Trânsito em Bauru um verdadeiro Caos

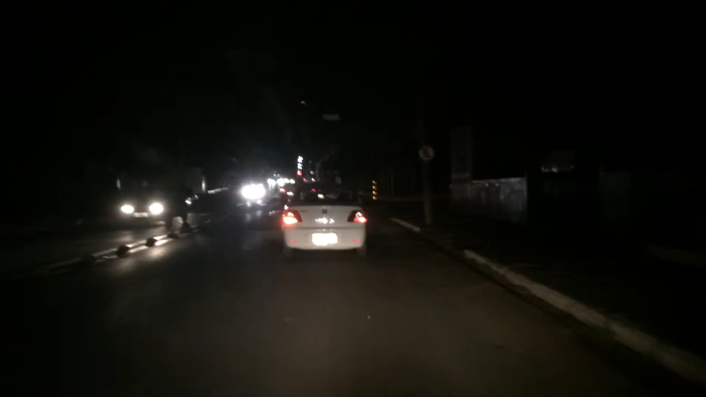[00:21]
Na quadra de lá tem neta, tem luz. Eu tô dando certo, hein? Ó o breu, ó o breu, ó o breu.
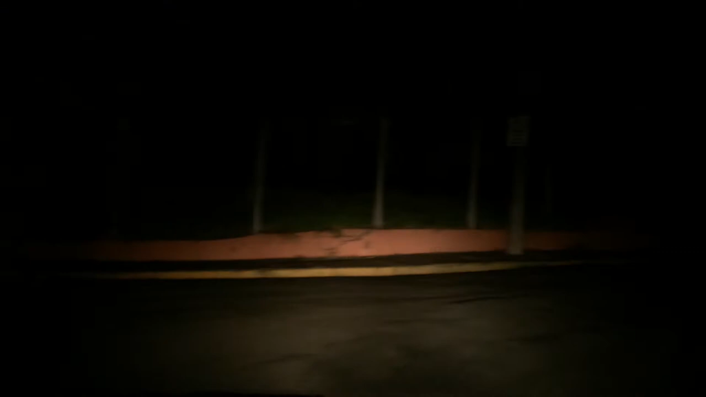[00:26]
Ó o breu, ó o breu, ó o breu. É, eu tô com o farol ligado, hein? Vamos dar um.
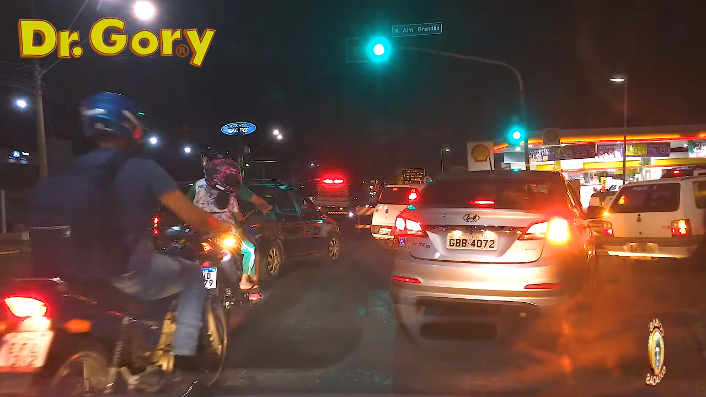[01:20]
Aí tá todo mundo indo pra uma ruinha que não cabe ninguém. Por isso que embaça. Aí lá atrás o nego desvia pra outra faixa, como se fosse resolver alguma coisa.
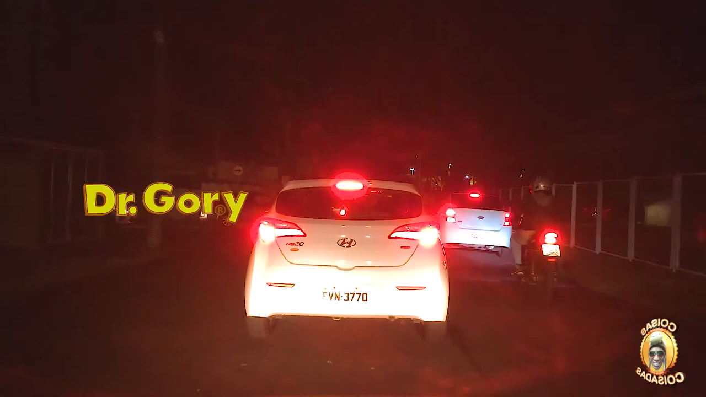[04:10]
Os caras vão pelo lado pra querer... É esses filhos de uma égua que complica o trânsito, viu? Tá vendo? Tá todo mundo na fila. Fica na fila. Vai lá na frente, aí chega lá, vai ficar um tempão. Aí o que seria a nossa vez?
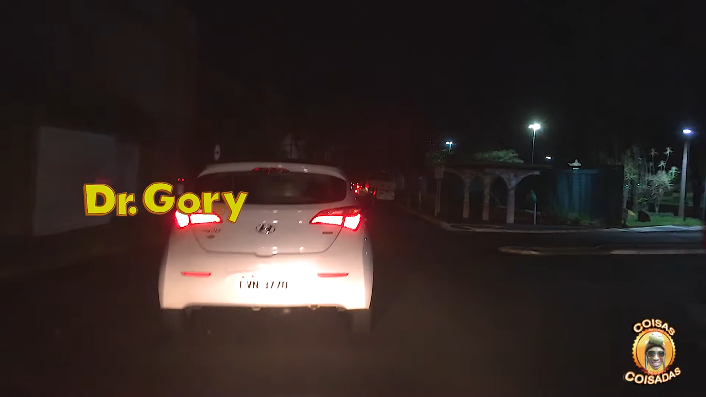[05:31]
Ah, tem outro caminhão aqui, ó. Por que que quando chega aqui esvazia desse jeito? Eu queria entender isso. Ó, vai atropelar o cara aí, ó, o motoqueiro. Eu não entendi. Ah, não, esvazia é bosta. É embaçado também pra baixo. Bom, não vai dar pra mostrar pra vocês, não? Então é isso aí. Se der, eu volto lá mais pra baixo e nós conversa, ok? Aqui não dá pra pausar esse. Esse é iPhone.
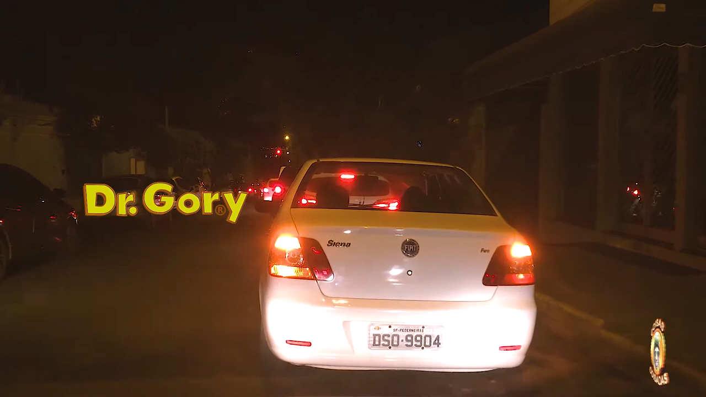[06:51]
Vou ficar aqui porque eu vou virar pra lá, né? Eu não vou reto. Bom, eu entrei aqui, né? Espero que seja alguma coisa que preste.
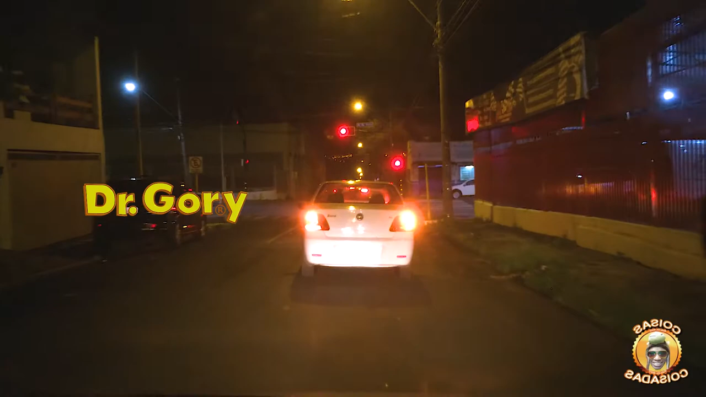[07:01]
Bom, parece que... Eu queria saber de onde esses carros ali da avenida tá vindo.
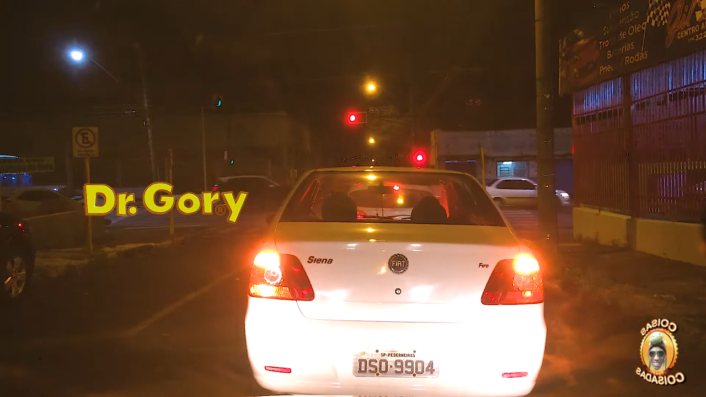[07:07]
Já abriu o bagulho? Já abriu o negócio. Ai, foi a conta de nós sair do negócio e atrapalhar que abriu. Aí a gasolina vai tudo embora. Oh, meu Deus do céu, tô dando seta, tô dando seta também. Vamos virar, vai, vamos ver pra onde vai essa carniça. Uma quadra da avenida que os caras impediu, ferrou tudo, ó. Tem um cara, como é que fala, luminoso ali, ó. Esses caras luminosos aí também. Quer dizer, não vai querer virar pra direita ali também, pra nós tá querendo ir e cortar a nossa beira, né, filho? É, mas não é que vai mesmo? Olha que filho de uma égua.
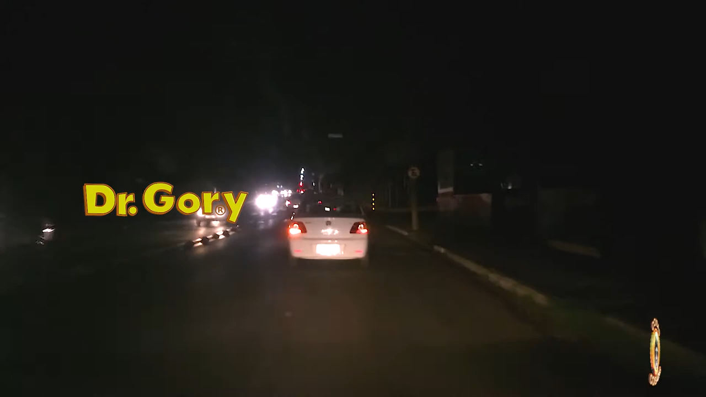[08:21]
Relampeguejando pra tudo quanto é lado. Sinal fechado. Na quadra de lá tem luz. Eu tô dando seta, hein? Ó o breu, ó o breu, ó o breu. Ó o breu, ó o breu, ó o breu. É, eu tô com o farol ligado, hein? Vamos dar o farol alto aqui. Nossa, farol alto e farol de milha. Tá vendo? Vocês não tá enxergando nada. É só a placa daquele carro ali, ó. Maluco do céu, a coisa tá coisada, hein? E aí, carro? Eu não gosto desses carros que fazem essas coisas, viu? Essas conversão do nada, sem dar seta, errada.
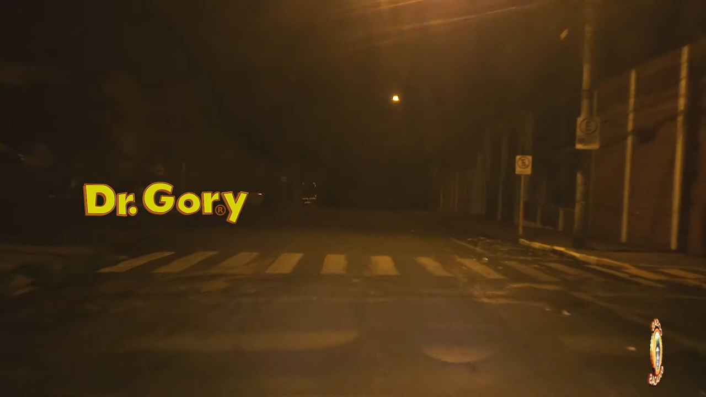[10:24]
É aqui mesmo. Agora eu quero saber por que que tá tesourado lá, hein? Ixi, deve ser algum caminhão que deu merda.